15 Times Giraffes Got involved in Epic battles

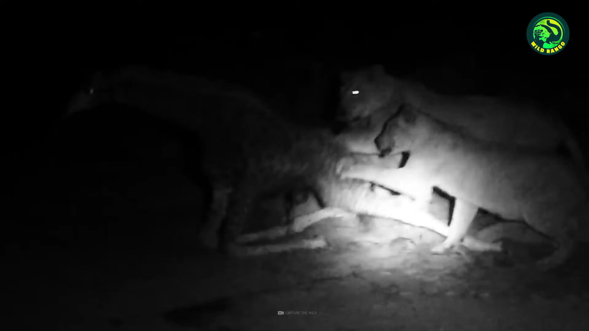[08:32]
It tries to escape the killer felines, but one of them lunges on the giraffe, taking it down in an instant.
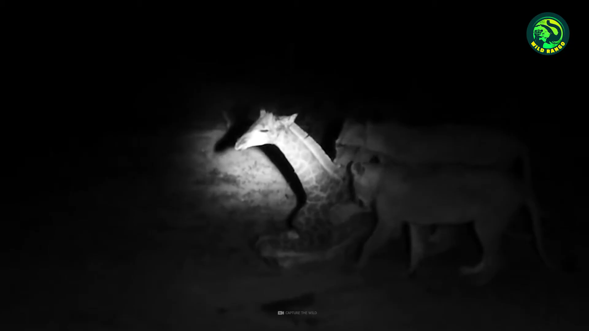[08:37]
The pride wastes no time in attacking the prey from all ends and digging into its belly.
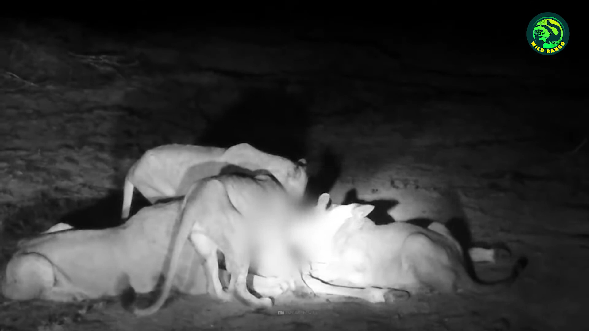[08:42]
The agonized giraffe flinches occasionally from the excruciating pain of being eaten alive and eventually succumbs to the fatal injuries. 6.